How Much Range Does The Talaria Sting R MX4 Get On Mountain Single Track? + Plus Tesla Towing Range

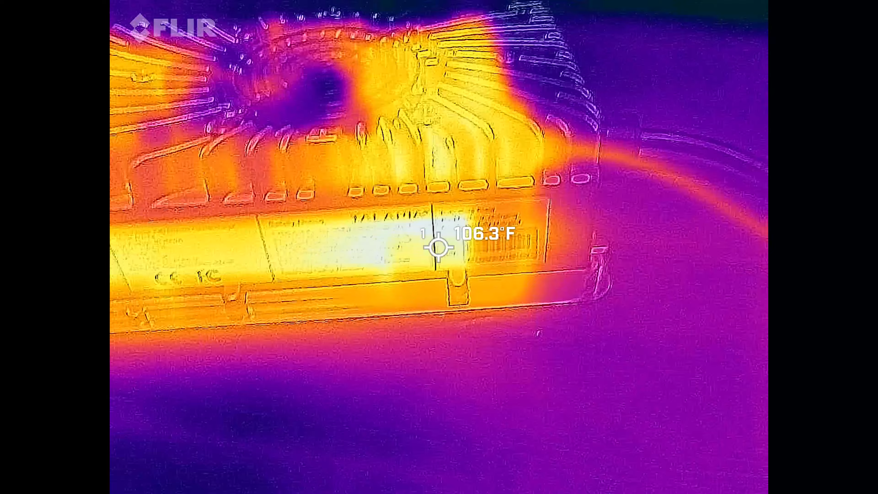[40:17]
On screen: spot 106.3°F
If you look down here on the side, the hot part looks like it's about 107, which is still not too bad.
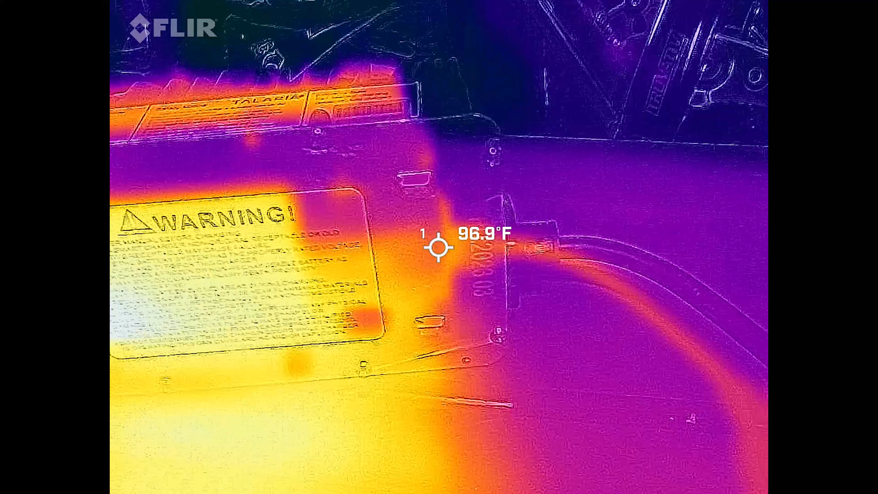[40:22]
On screen: spot 96.9°F
And then if we look down here on the bottom, it's more like 112 degrees.
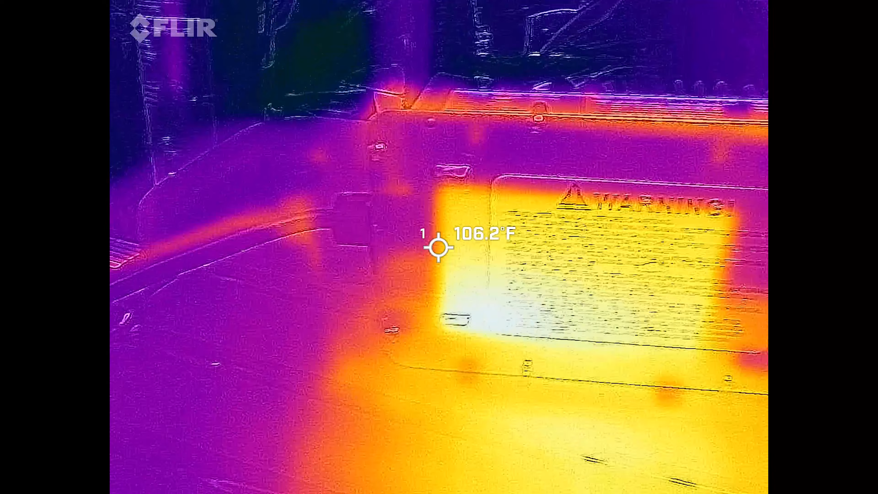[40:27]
On screen: spot 106.2°F
So they're definitely doing a good job with heat mitigation, and there's no concerns here.
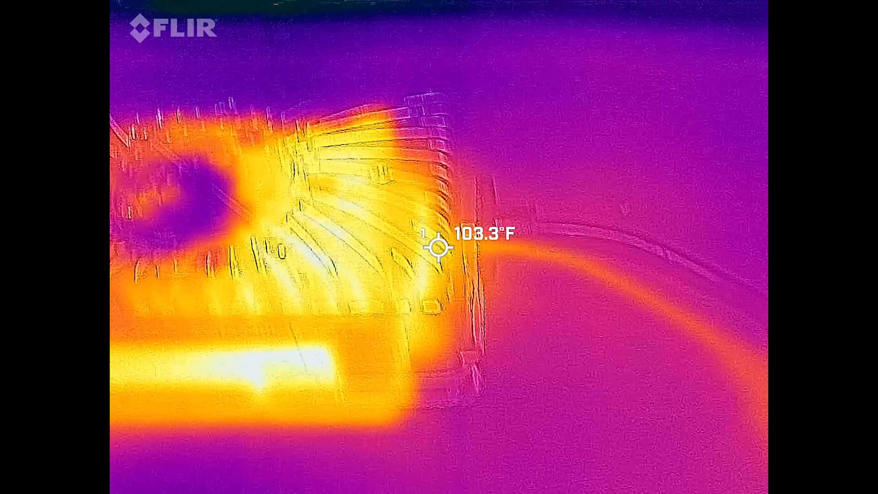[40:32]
On screen: spot 103.3°F
It's here in our garage where it's around 80 degrees or so. And so as I showed, it's been charging for about 3 hours and 20 minutes.
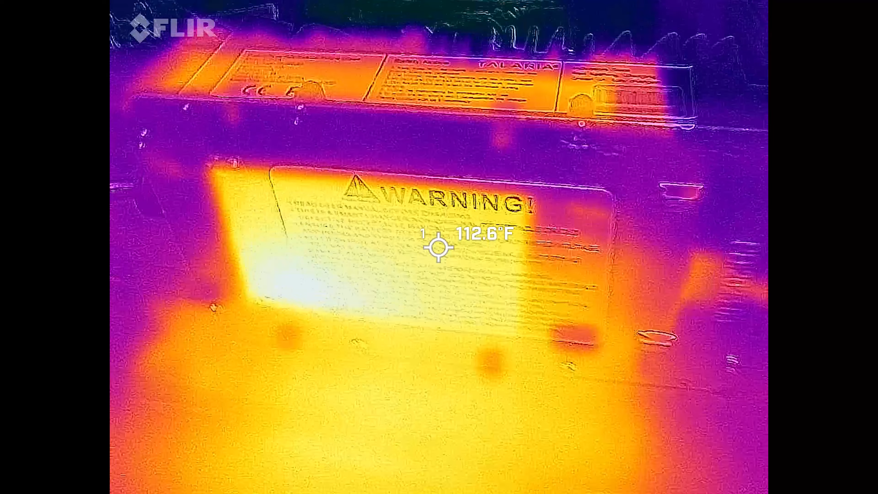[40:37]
On screen: spot 112.6°F
So it's had plenty of time to get about as hot as it's going to get, and it's been charging at the max power that whole time.
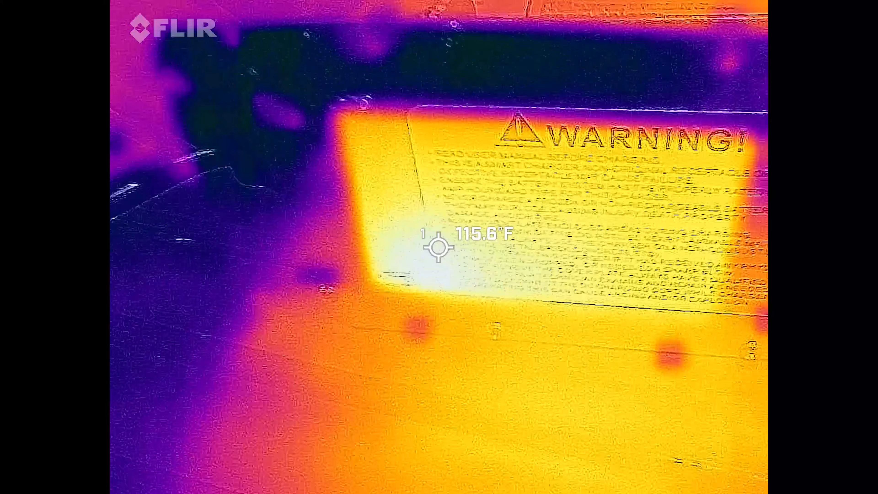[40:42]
On screen: spot 115.6°F
So 115 degrees is about the maximum that it's getting to on the bottom,
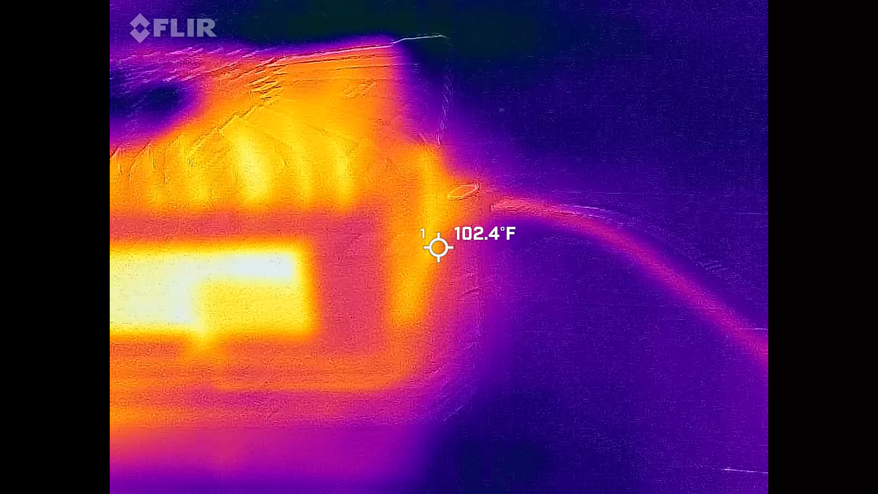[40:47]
On screen: spot 102.4°F
and the rest of it is just over 100 degrees.